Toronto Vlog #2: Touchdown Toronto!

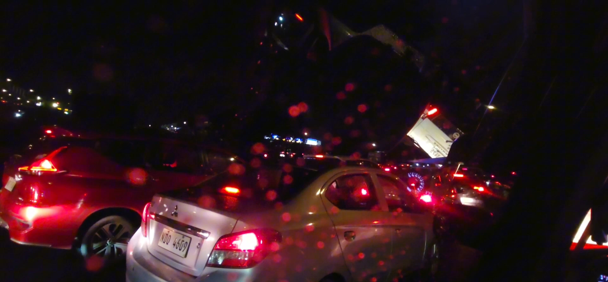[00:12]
Smooth na naman ang biyahe except for the 10-minute traffic sa Naiya dahil sa mga magsusundok.